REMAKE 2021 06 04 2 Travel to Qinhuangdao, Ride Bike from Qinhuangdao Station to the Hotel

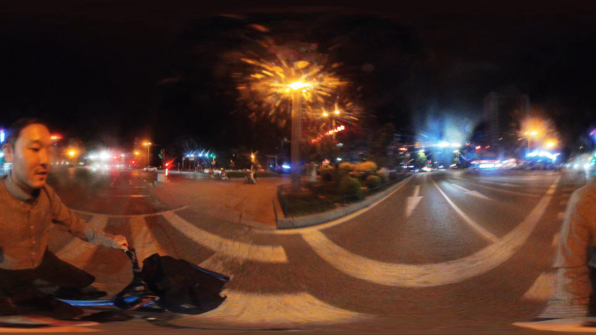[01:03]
OK来了来了人民广场每次去骑荒岛必来的地方